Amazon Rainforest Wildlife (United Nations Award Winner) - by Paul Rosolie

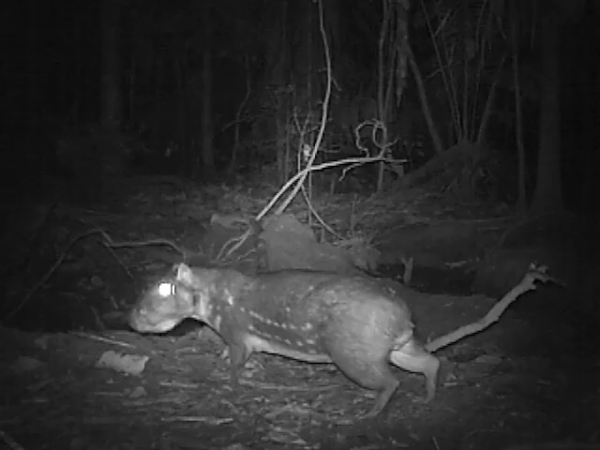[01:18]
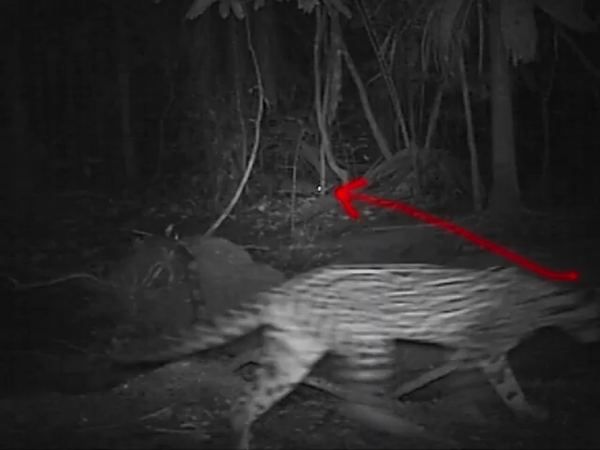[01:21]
In this still image, you can see an ocelot lining up his prey from across the Culpa.
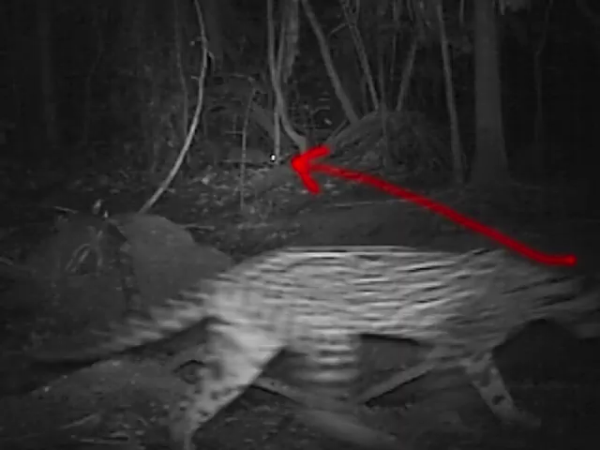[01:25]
In the video, they travel on the same trajectory out of the frame. They're always hunting.
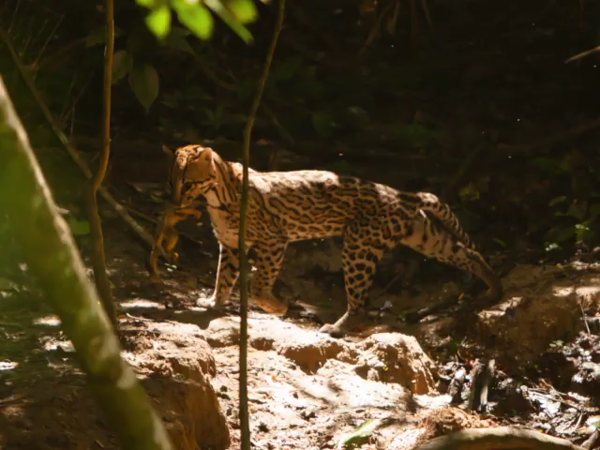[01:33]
A photographer on my team snapped this broad daylight image of an ocelot with a small squirrel monkey in his jaws. Both white-lipped and collared peccaries visit the Culpa.
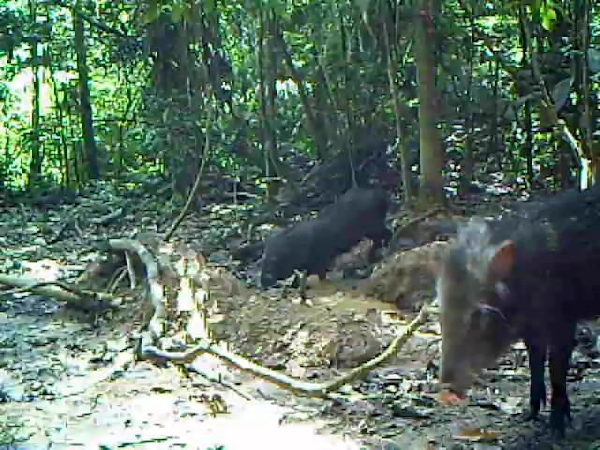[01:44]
Their sharp hooves and strong snouts break up the mud, which makes the salt more accessible for other species. None larger than the massive Brazilian tapirs that visit every day.
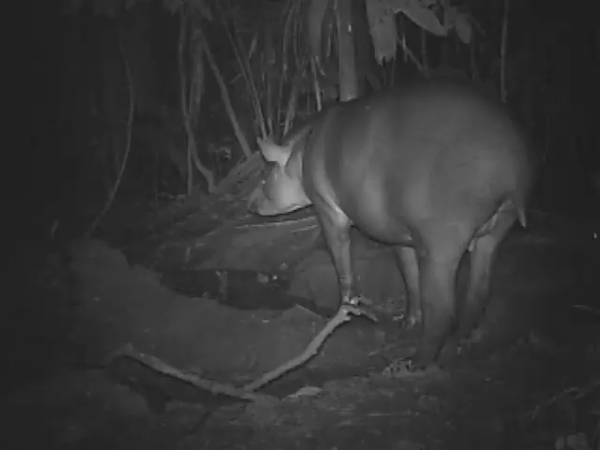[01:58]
In this video, you can see a female approaching the Culpa at night, with her baby.
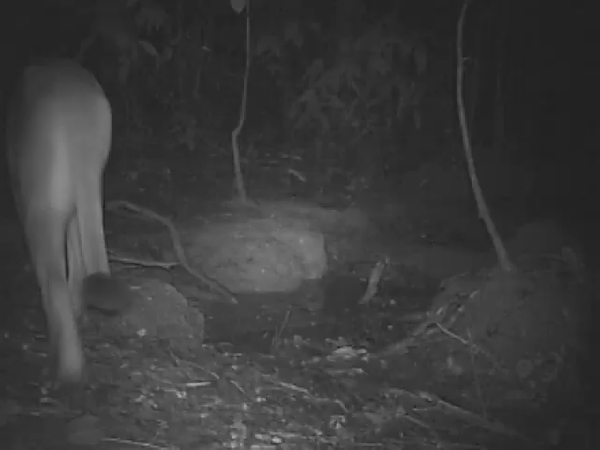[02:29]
Pumas patrol the Culpa each night, but even they have to be on guard.
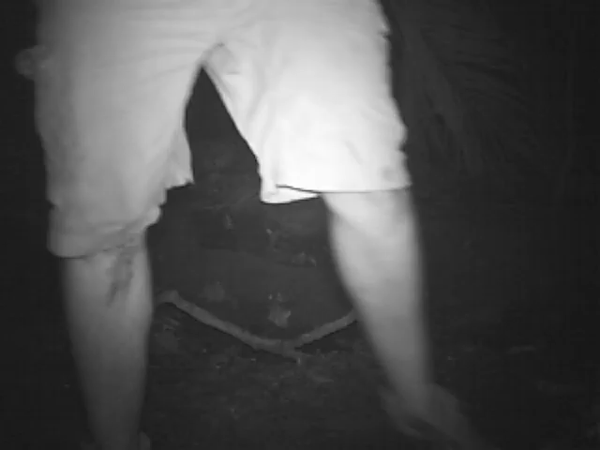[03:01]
Halfway through the study, I visited the cameras.
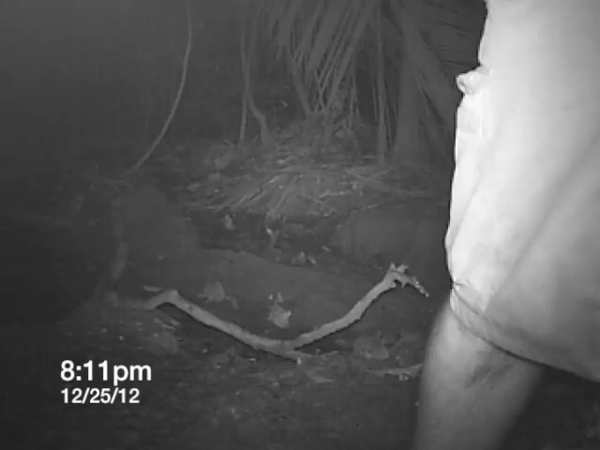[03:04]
I changed the batteries and made sure everything was working.
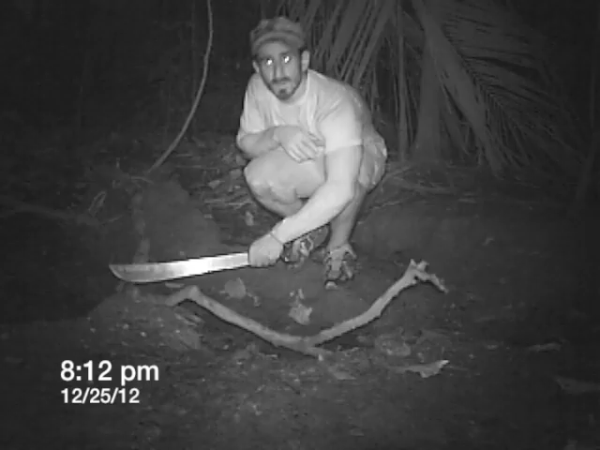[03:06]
By 8.12pm, I left the Culpa.
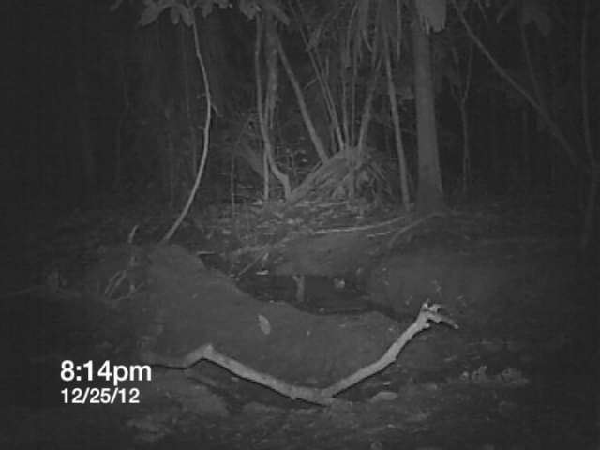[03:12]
Weeks later, I learned that just two minutes later, there was a visitor. This is not the smaller male that I had seen in the videos coming for a drink.
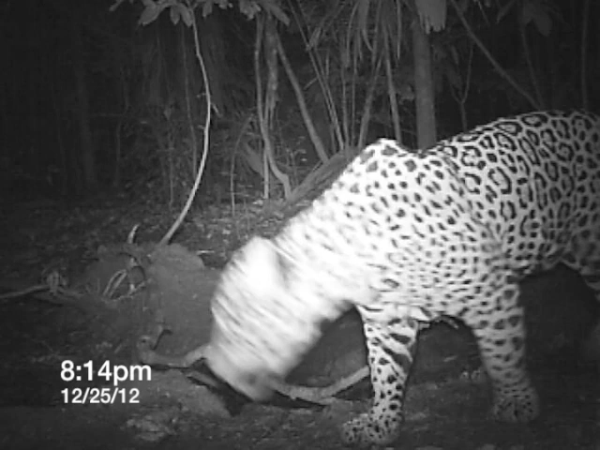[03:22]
This is a massive, mature male. You can see him here stalking the trails nearby at night.
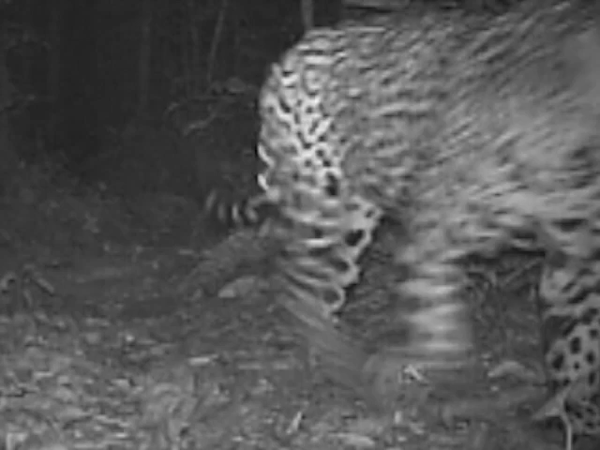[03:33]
In this one spot in the forest, over a four-week period,